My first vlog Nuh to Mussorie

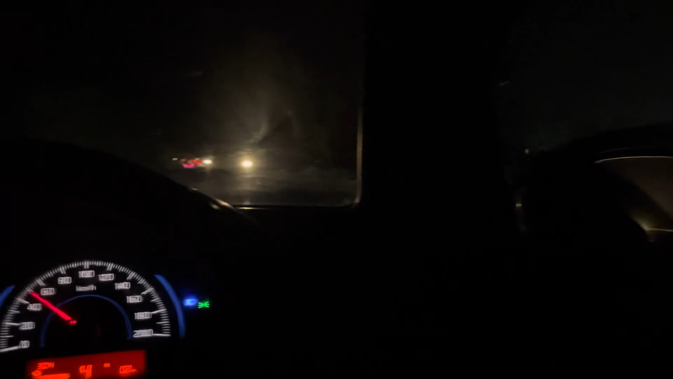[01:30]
पिछली बार कितने चली सोलह पिछली बार जो हम गए जब 800-900 किलोमीटर चली कम से कम ही हो। 18 मिनिमम थी, 18 की एवरेज तो नहीं होनी चाहिए।
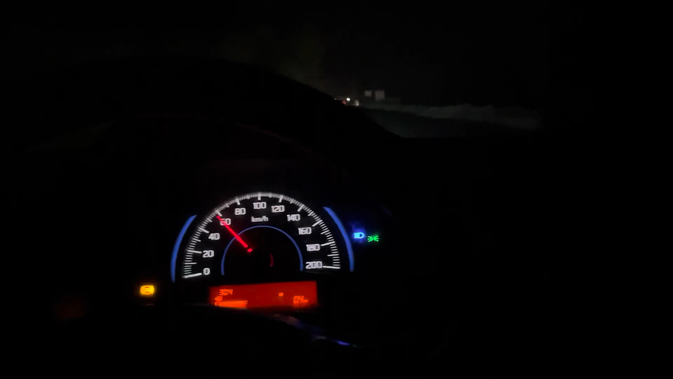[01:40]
4-5 जब पटो दिस चली आपने तो बता दो नहीं आ रही है।
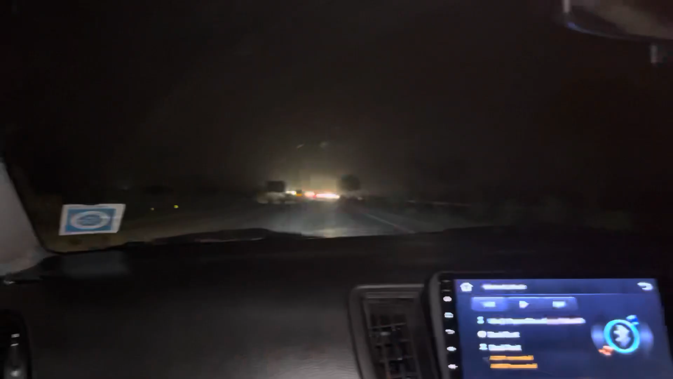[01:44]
हमने कैंप पे हाईवे पर एंट्री कर ली है और सफर की शुरुआत तो हो ही चुकी थी।
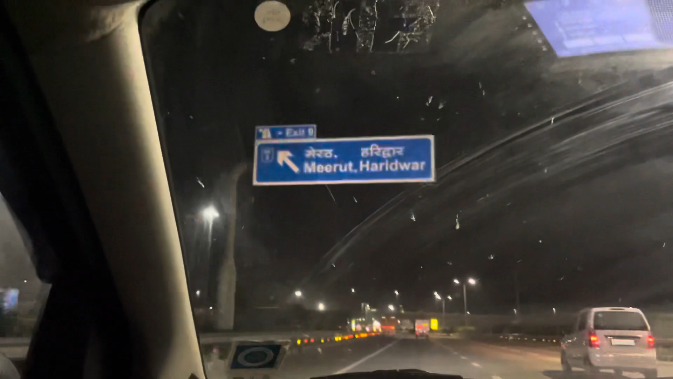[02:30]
और ये अब हम मेरिट एग्जिट करने वाले हैं।
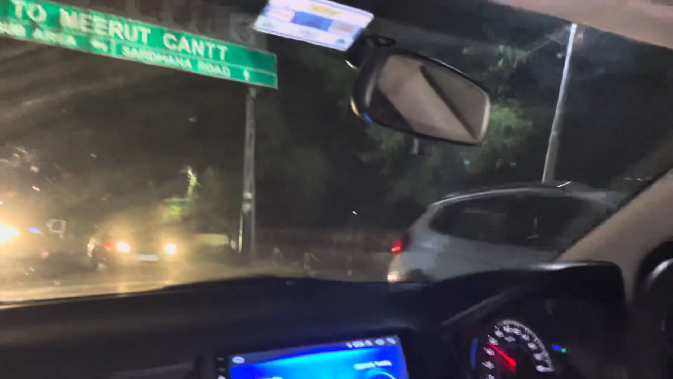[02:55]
तो अभी हम पहुंच चुके हैं मेरिट और आज हम यहीं रुकेंगे, रात को सुबह निकलेंगे यहीं से।